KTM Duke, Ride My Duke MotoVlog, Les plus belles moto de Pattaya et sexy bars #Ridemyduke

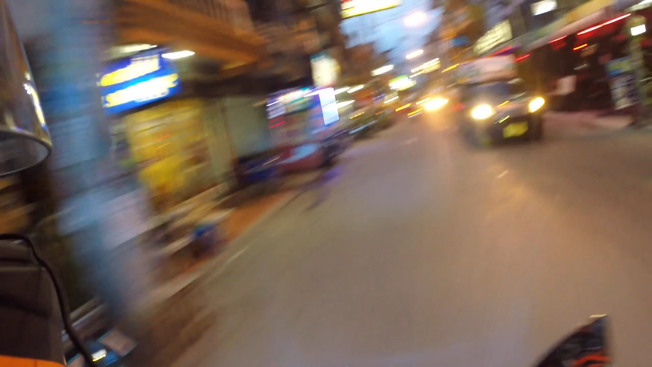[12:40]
Comme les vignettes qui font, tu sais, le mec avec les lunettes, là, dub style. Hey Jack, Jack Motorbike. Jack Sparrow Motorbike. Les motorbikes pour les pirates. Bon, là, on est pas mal. Bon, bah, les bars sont ouverts, hein, c'est la bonne nouvelle. Ou c'est plutôt les bars ne sont jamais fermés. Si le matin.
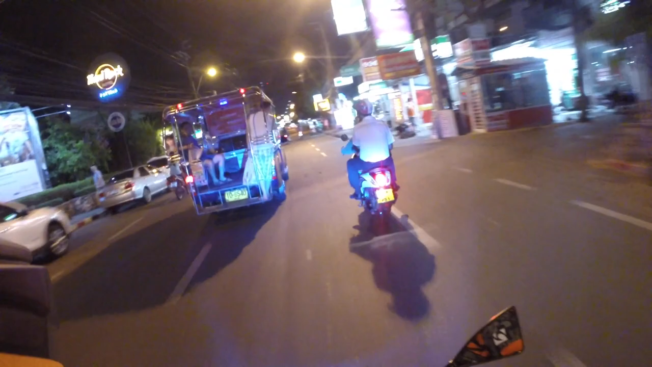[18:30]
Peut-être même à la saucette point. Normalement, à la 7.1, c'est la rue des Ladyboys. Alors on pourrait descendre de la saucette. Non, c'est la saucisse. Je crois que c'est la saucisse parce qu'il y avait un jeu de mots avec. Non, mais c'est pas ça. Il y avait un jeu de mots avec la saucisse et la saucette. Il faut juste être sûr que les caméras enregistrent.
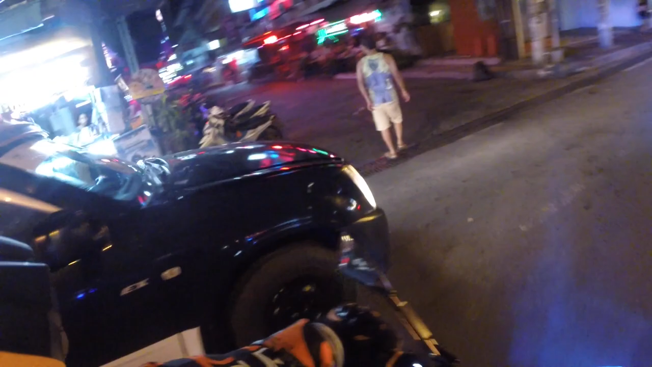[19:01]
Bah, dis donc. Bah ouais, on était à la limite du pleupage. Donc elles sont toutes rentrées. Elles sont toutes en train de se cacher. Et il était grande. Ah ouais, dis donc, c'est mort, dis donc. Et ouais, il a dû pleuvoir 3 gouttes.
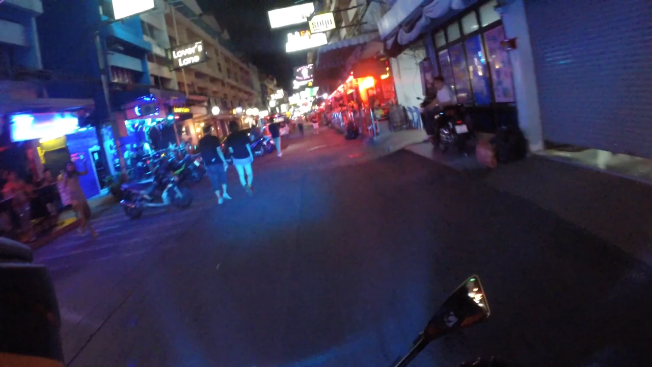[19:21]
Et du coup, elles sont toutes cachées. C'est rigolo, ça. C'est rigolo. Alors, ce qui est bien, c'est même à la 7.1.
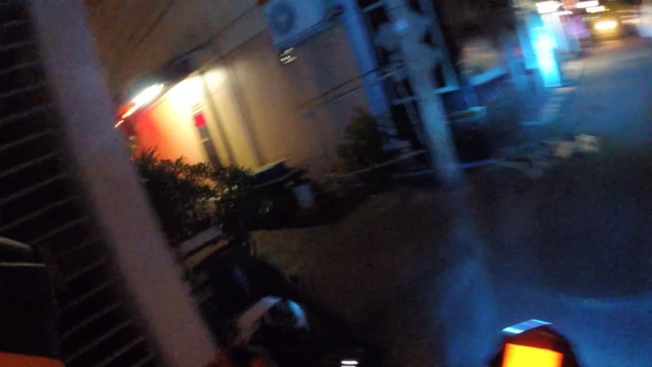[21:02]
Hein. Là, il y en a. Un massage.
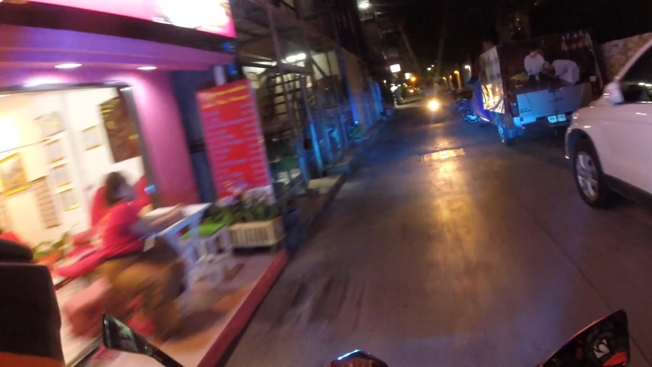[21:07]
Ah bah tu vois. Ah mais il a dû pleuvoir, je te dis. J'arrive là juste au moment. Il a dû pleuvoir un coup. Et du coup. C'est bien la nuit, je vois la caméra qui s'allume. Là il y a un bar aussi. Hop. Oh bah voilà. Jean-Michel avec des cheveux longs. C'était elle. Enfin, c'était lui. Il est là, mais il sait pas quoi faire la semaine. Elle aussi. Non mais bah non, un enfant.
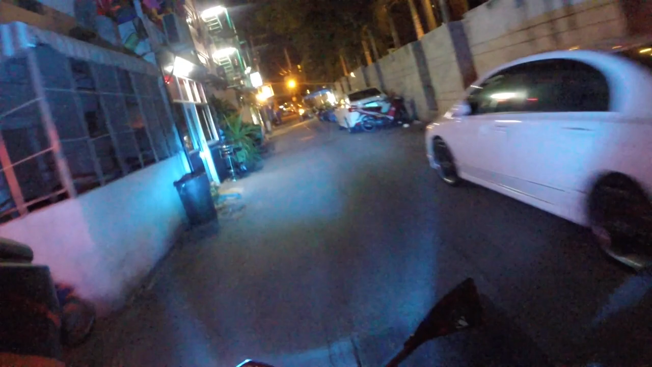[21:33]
Et voilà, pendant ce temps-là, KTM chauffe. Elle se cache. Ah, elle est grande, elle.
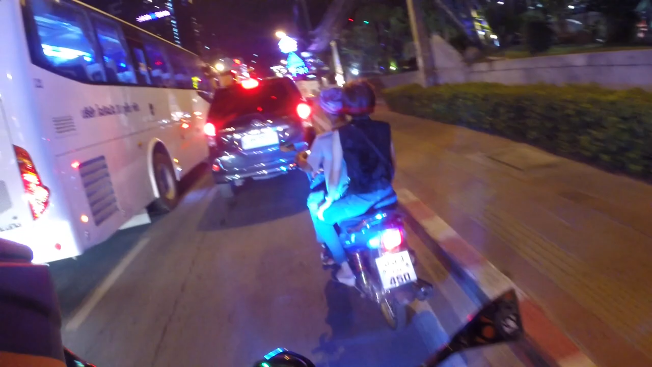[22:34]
l'Alcazar. C'est Alcazar, je sais même pas ce que c'est. Il y a toujours plein de touristes, ça doit être un... Moi je dirais que c'est un cabaret. Après c'est peut-être pas du tout ça.